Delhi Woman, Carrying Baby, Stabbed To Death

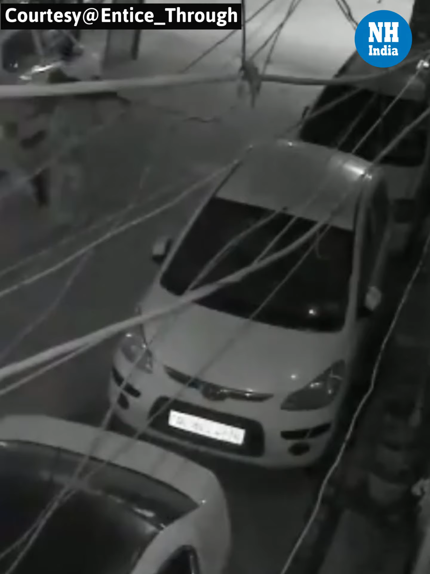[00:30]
The woman was coming home from a market and was carrying her 2-year-old child when the incident occurred.